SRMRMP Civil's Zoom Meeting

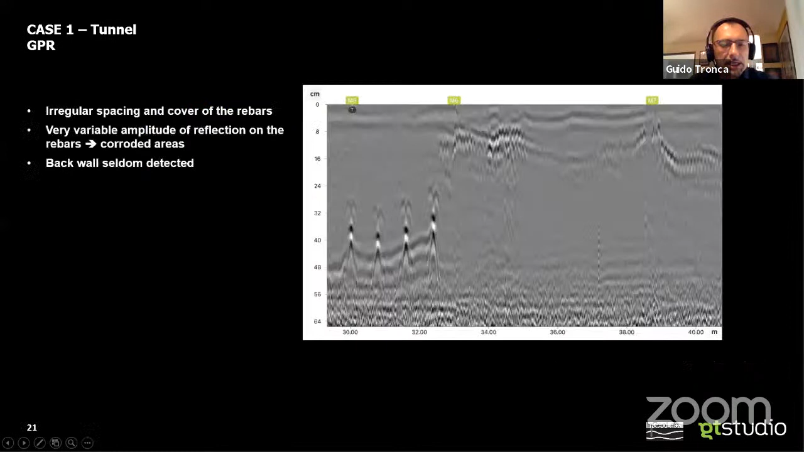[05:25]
I prefer actually to show whenever I can real data, a little less boring than naked slides. Okay, here we have an overview of 100 meter scan. Can't remember whether it was the upper or on the side. But okay, what kind of information can we gather for this? First of all, zooming in, I can immediately appreciate
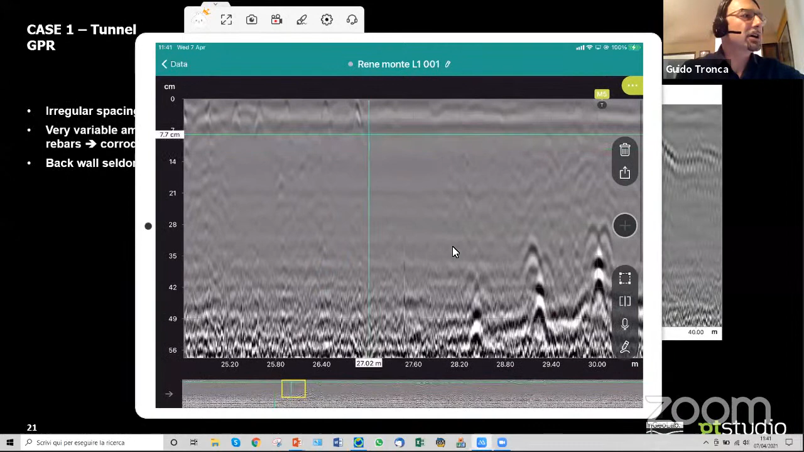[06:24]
spacing, I'm pretty sure. Okay, well, at some point, somebody changed their mind, so no more shallow reinforcement, but only deep reinforcement and total lack of shallow reinforcement in some of the segments. Then other areas with very variable cover. I can also notice that, hey, why are these some areas very sharp in terms of reflection,
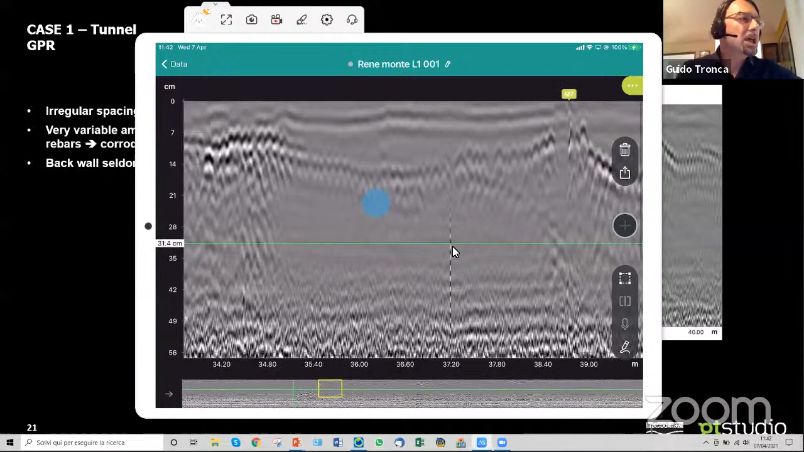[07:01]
while some others are very shady? That is another information. So just to make it short, basically we ended up with, by assessing very irregular structural details, very variable amplitudes of reflection, hinting different corrosion levels ongoing, but we weren't that happy with back wall detection, total thickness of the lining.
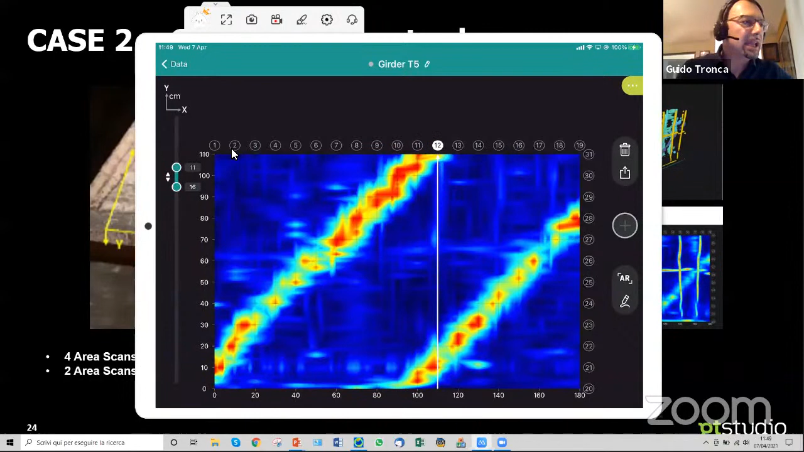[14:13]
original scans that I performed vertically. I expect to see some rebars at the beginning of the scans. Let's go check them. Okay, yes, I see these two hyperbolas, and let me scroll through and I see that they are moving from left to right. Perfect. So yeah, I can easily confirm that these are two rebars. But, oops, I'm sorry.
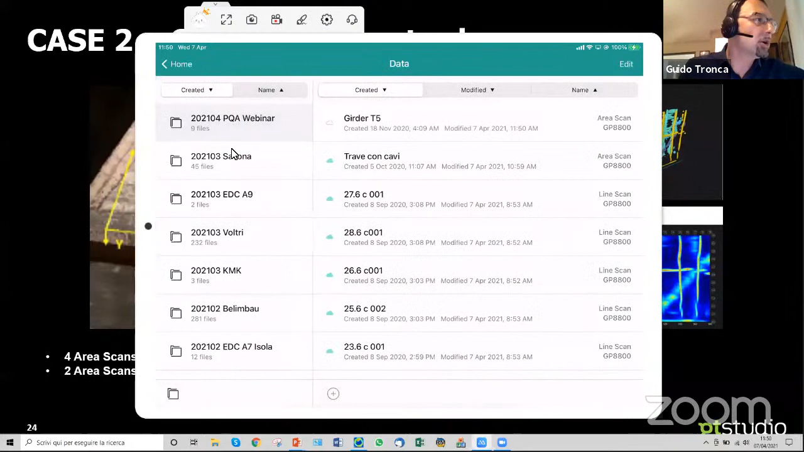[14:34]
Let's go back there.
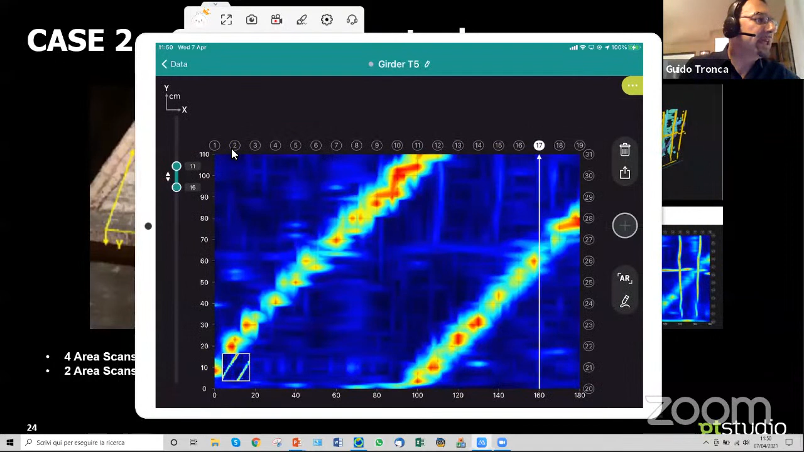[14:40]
If I do this, if I play the same trick here and I check this couple signals here, I can see that there is a more complex scenario. I have a very, I have an antenna providing an extreme resolution in this case. That was the highest frequency antenna of ProSec. So able to discriminate what, yeah, they seem to be three rebars actually.
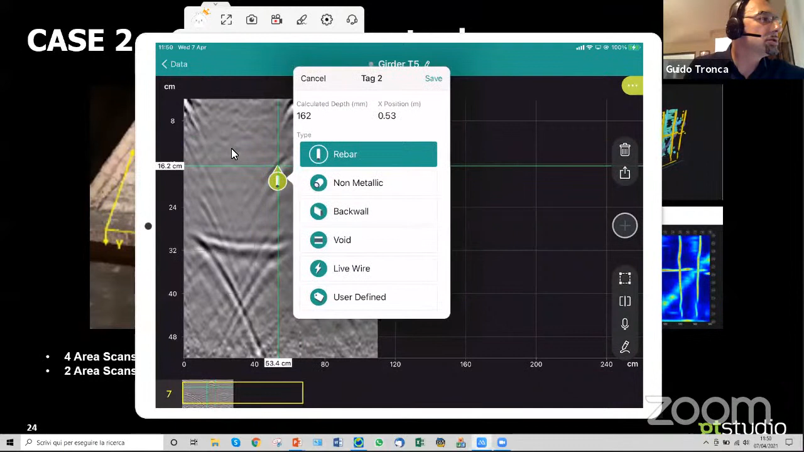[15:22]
If I look at them systematically, at the end, I will probably end up pointing out to somebody on site that, sir, you don't have two,
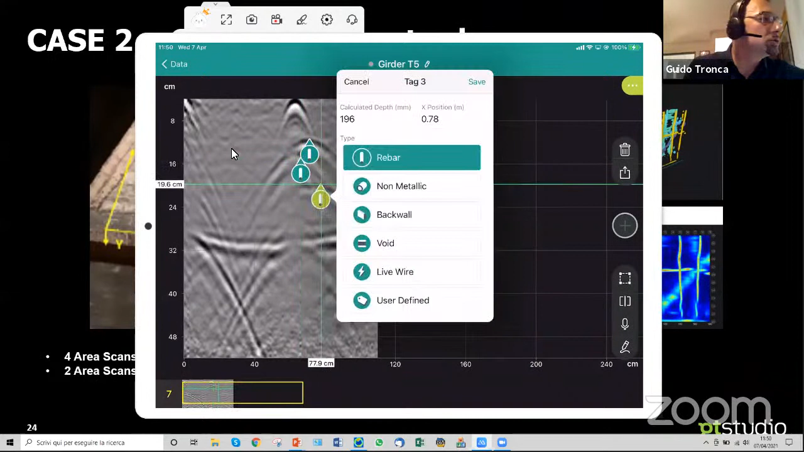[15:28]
but you have, as a matter of fact, three.
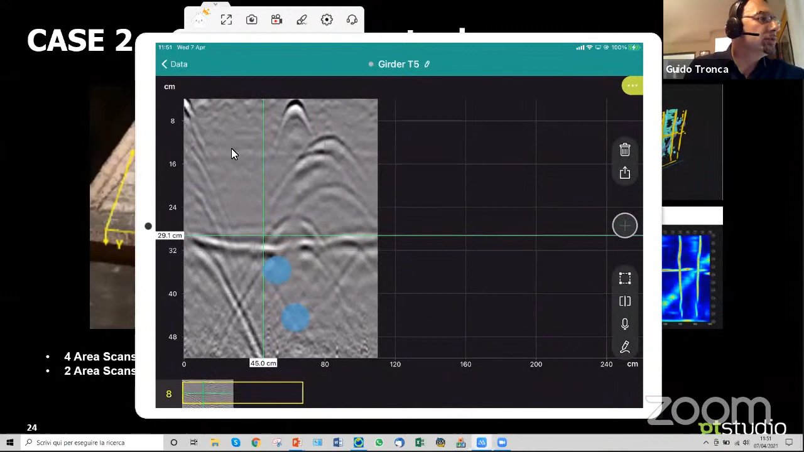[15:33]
I can follow these three elements, different elements. So to make a long story short,
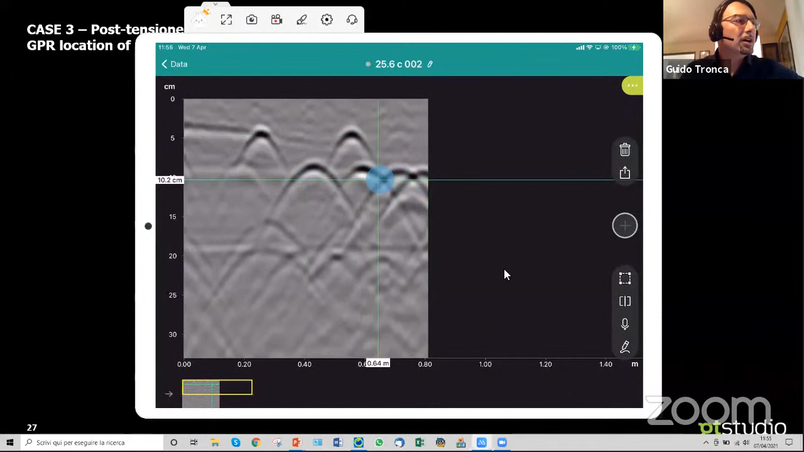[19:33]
Just for confirmation, if I change the position, I systematically see that the conventional reinforcement stay at the same height and PT ducks move along. Okay. We need an efficient tool for reporting this. So again, we combined
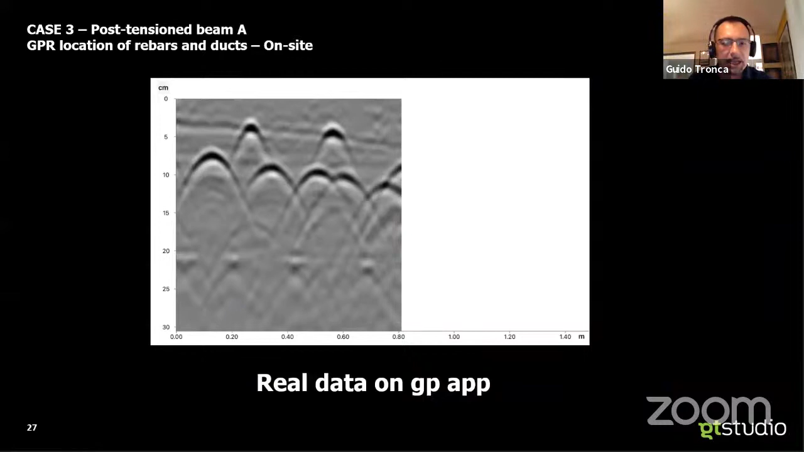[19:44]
this into this here.
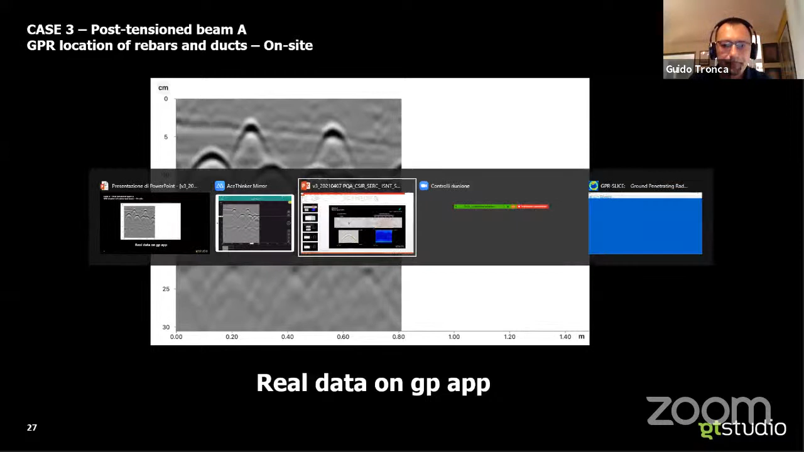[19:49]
Okay, so this is the actual report that we can provide,